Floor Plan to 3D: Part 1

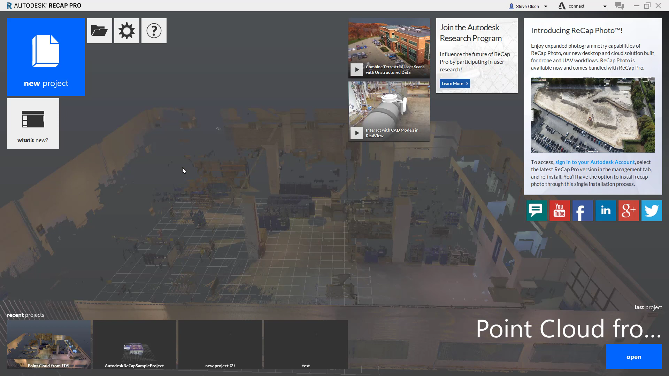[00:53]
And in my project, I'm going to have to work with the original a little bit in ReCap, so I felt that was an appropriate place to start with this project. So I've got two scans of just a room of a facility, and I'm going to go ahead and bring those in and make a point cloud from that. So I'm going to go ahead and start a new project. I'm going to tell it I want to import.
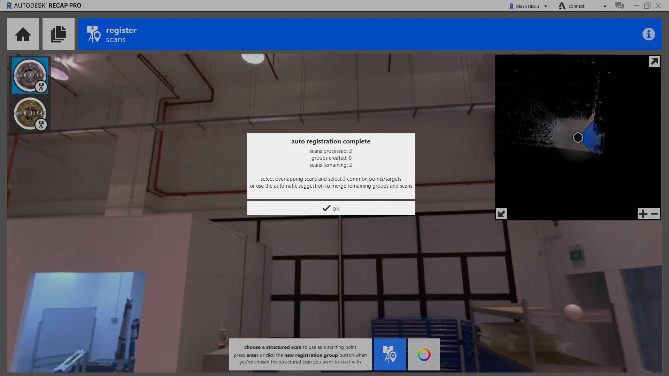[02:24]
So it's actually going to ask me to register the scans together, which isn't that big of a deal. So I'm going to go ahead and say OK to this.
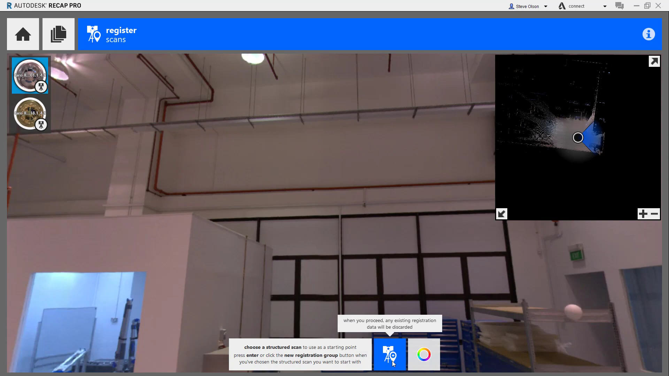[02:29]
And I'm going to go ahead and tell it to start comparing them. And it's going to tell me here, you want to pick three different planes.
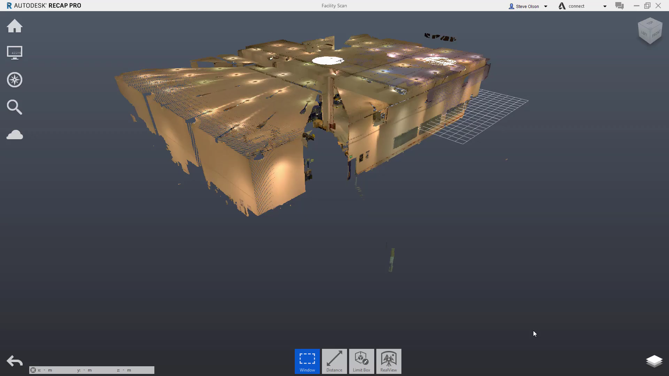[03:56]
You can see I've got my 3D model here.
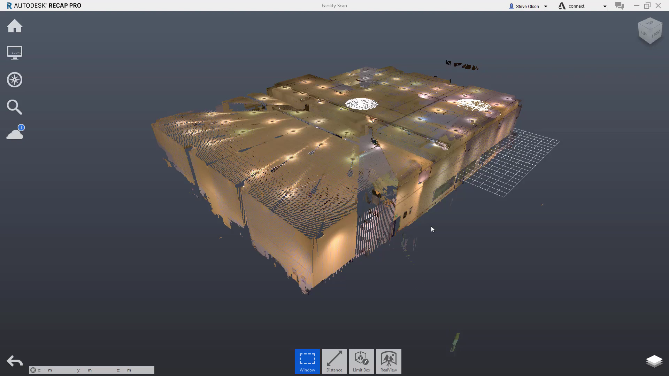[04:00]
Now, one thing that I typically do is I find
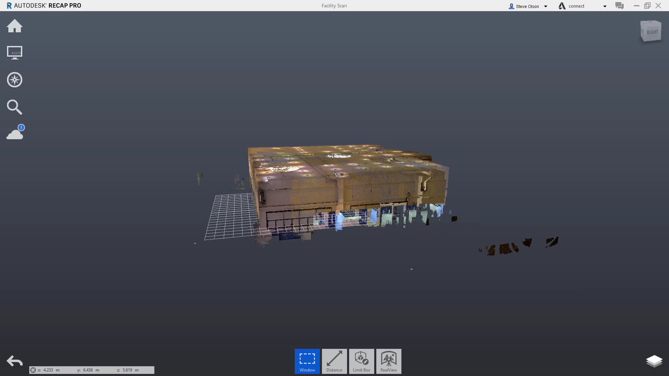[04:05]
it kind of hard to work with a model if I can't see in through the roof.
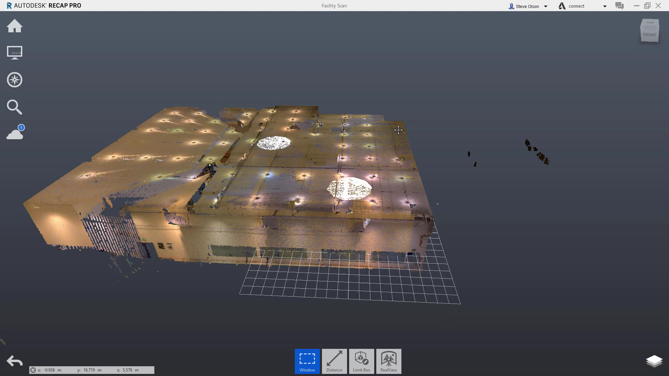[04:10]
And so what I typically will do with these is I will classify some of the points across the top as. As the ceiling and I'll then be able to turn that region off.
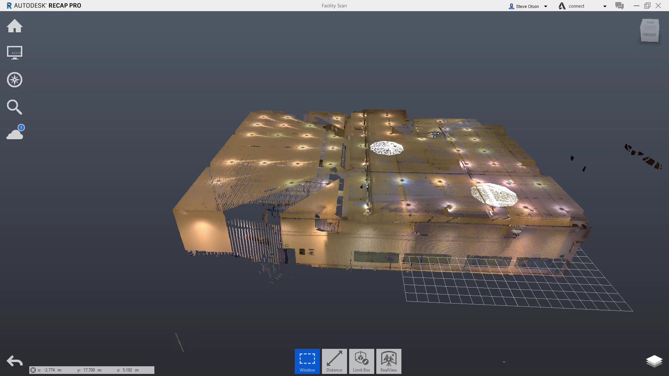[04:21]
So I'm going to do over here is I'm going to actually I'm going to come to the front view here. Just kind of select roughly right through about here to select those.
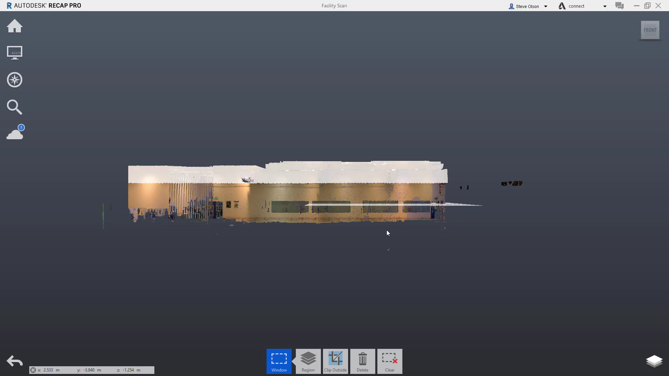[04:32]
Tell it I want to create a new region. I'll call it ceiling.
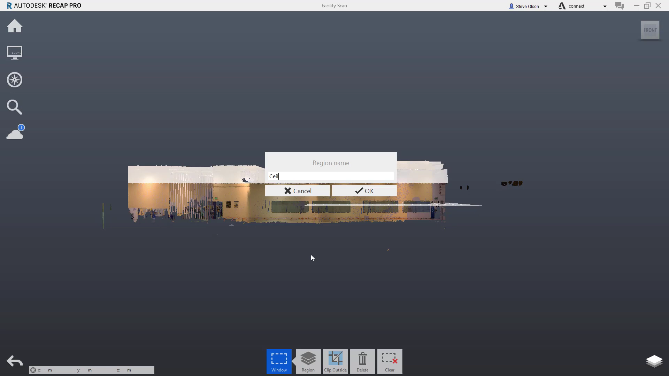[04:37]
And now that I have them in a region.
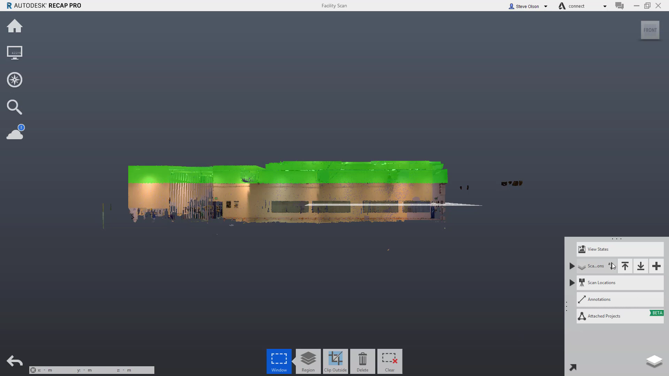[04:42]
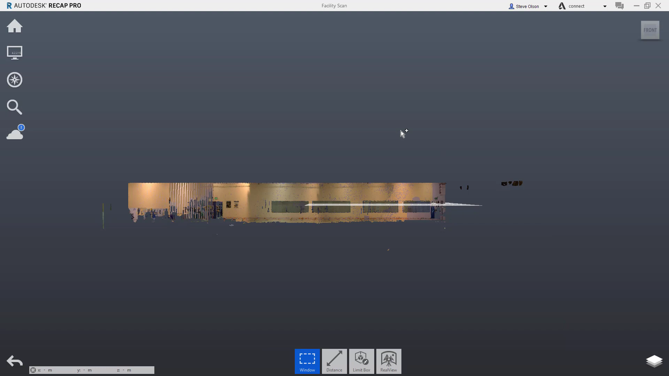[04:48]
I can turn those off so I can see into the building and into the floor plan a little bit better. I kind of like being able to do that just kind of the way I think. All right. So the next thing I want to do is I typically would like to set the origin because the origin in this file is actually at the original scan location, which that's somewhere in the middle of the facility, four or five feet off the ground. I don't like that.
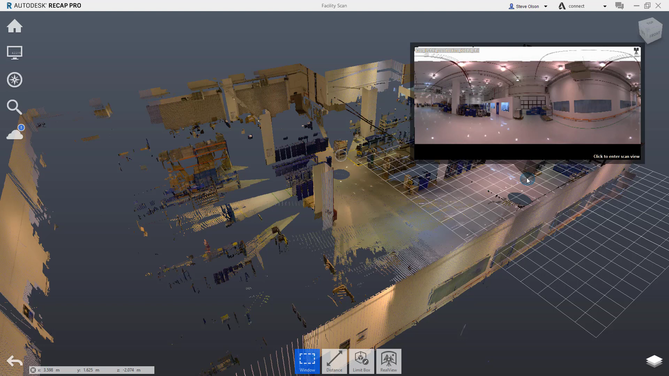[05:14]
I want it on the ground in a particular corner so I can kind of work with this and make sure everything's a little bit more square.
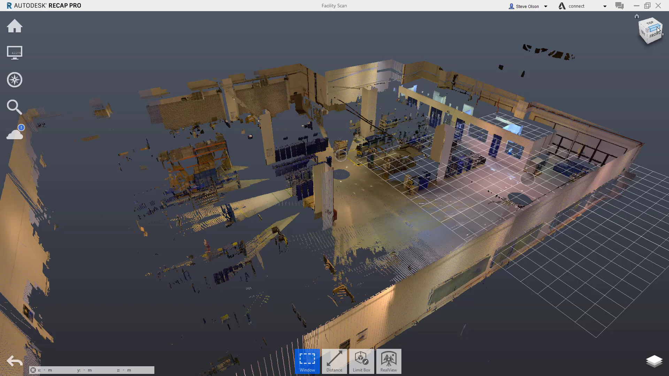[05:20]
So what I want to do here is I'm going to take the origin and set it somewhere else.
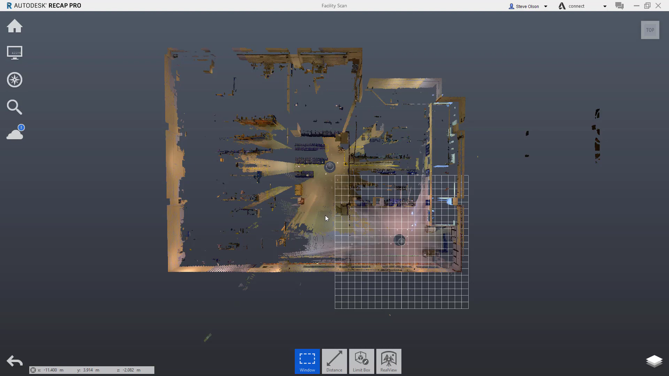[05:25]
And this is why I'm kind of starting with this part.
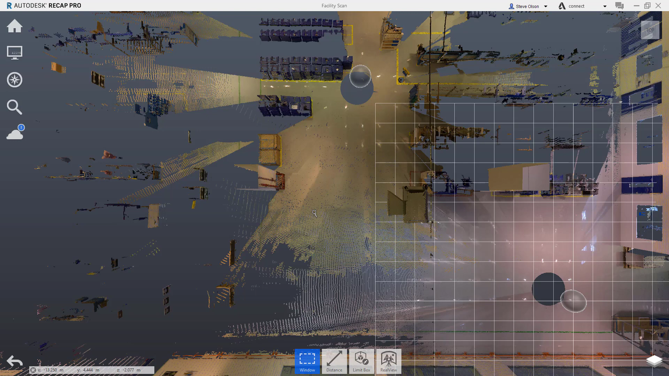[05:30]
So you can see where I want to put the origin so that we can kind of have a better idea of how everything else fits together. So what I'll do is I'll actually use this post right here, kind of right about here in the bottom corner. Make sure that is set up as my origin. So I come up here. I can tell that I want to update the origin.
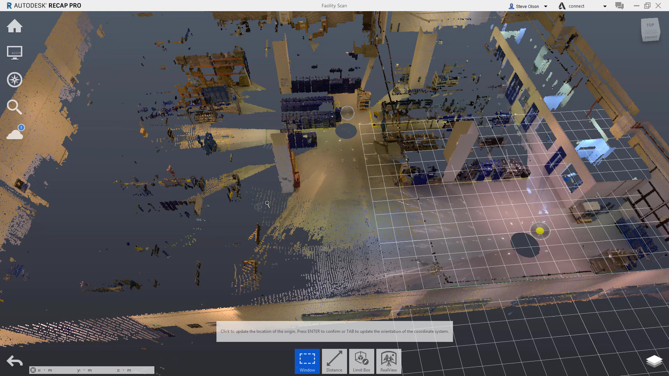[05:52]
I'll try to get a point at the bottom of this post. And everything else X, Y and Z was lined up pretty well.
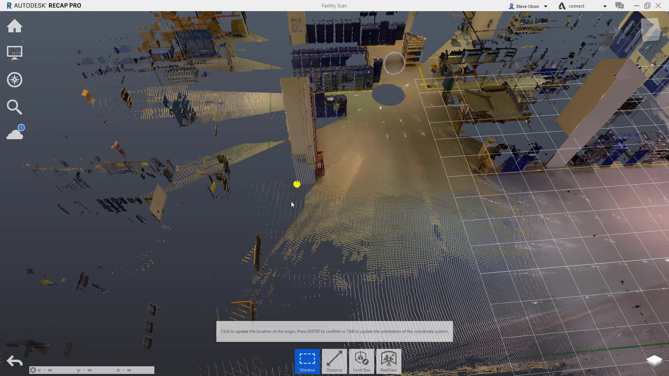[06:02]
But if I need to change the orientation of the model, I can do that by hitting tab and trying to update the other axes and so on. But here I'm just going to hit enter. It's going to move the origin to that location or to that point.
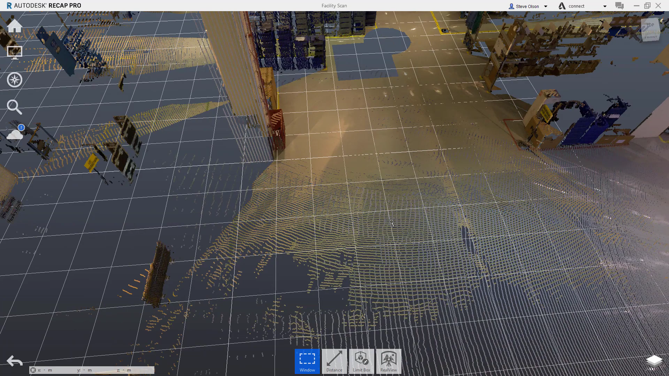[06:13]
So now we're in a little bit better shape. Let me go ahead and save this.